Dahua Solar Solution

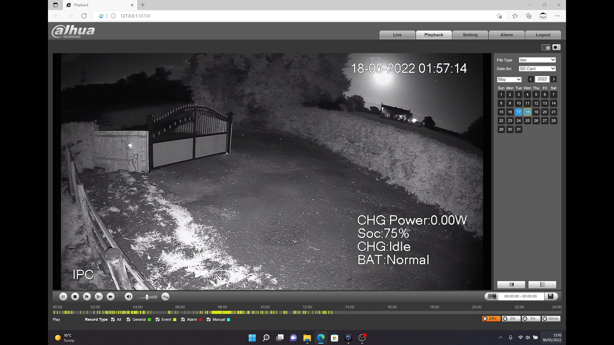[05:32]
click on one as you can see that is through there this is for video motion detection um as you can see even in a real location at night at almost two o'clock in the morning as you can see you have no problems with illumination should be easy be able to see um anyone coming through the premises and as you can see it also shows you there so the charging power is zero because there's obviously no light there um state of charge is 75 percent it's dropped 25 percent um charging's idle as then it's not charging but the battery status is also